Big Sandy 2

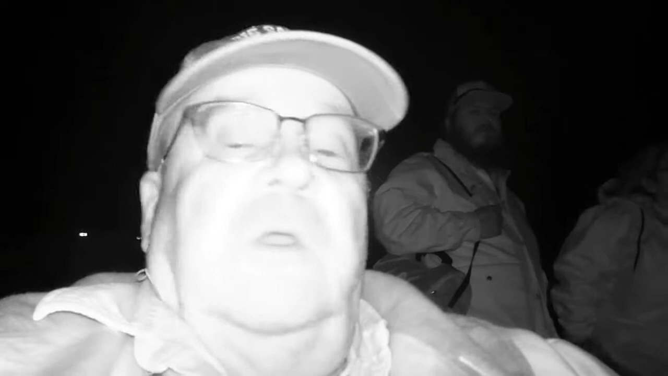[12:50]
The night shoot's starting pretty soon, so it's going to be a BFD tonight. You'll get to see a portion of it. When I'm in this mode, this camera burns up battery quicker than Jackrabbit on a date.